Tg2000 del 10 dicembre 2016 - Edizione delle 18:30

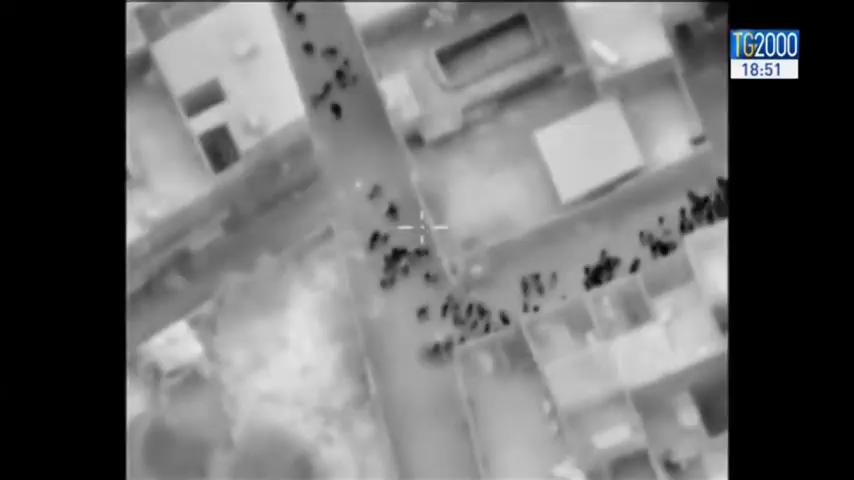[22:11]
questi punti neri che si muovono sono i civili che abbandonano l'Eppo Est